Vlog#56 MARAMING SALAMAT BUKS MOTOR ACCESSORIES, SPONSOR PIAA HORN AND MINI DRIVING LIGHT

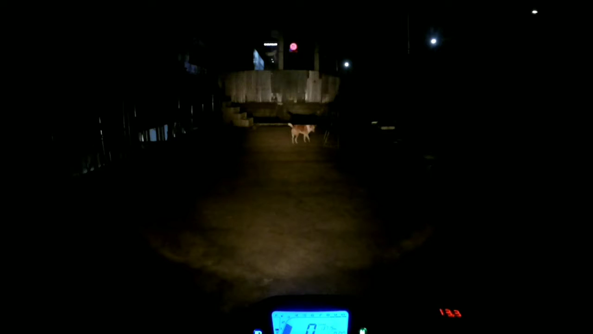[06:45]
kaya nagdagdag ako ng ano e 6 LED light eto buhayin natin yung 6 LED light
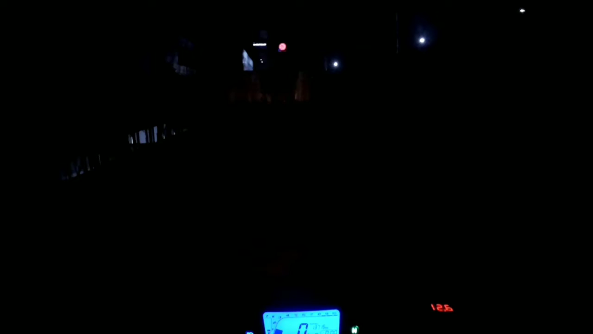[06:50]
yan medyo luminaw sya pero hindi pa sya talaga ganong kalinaw maputi
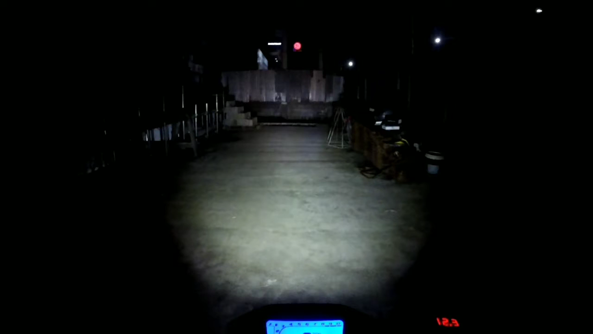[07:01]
lang yung simento kaya malinaw sya tingnan pero kapag dumaan na sa risal kita nyo naman yung nakaraang mga video ko talagang madilim dun kasi ang kalsada dun sa may risal sa may pililya lalo e spalto dun yung daan dun e kaya medyo madilim talaga kaya makikita mo na lang dun yung pintura dito sa gitna tapos sa side pero ngayon buksan natin yung mini driving light ayan o wow